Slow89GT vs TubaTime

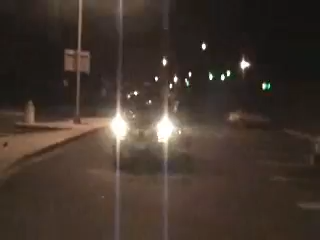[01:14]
I don't know what's worse, the truck, the owner, or the fucking... Look at this ugly ass piece of shit.
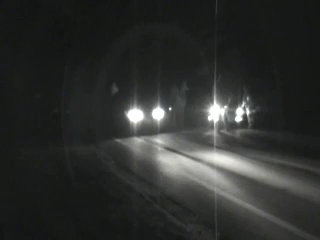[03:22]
Rookie's over in the left lane.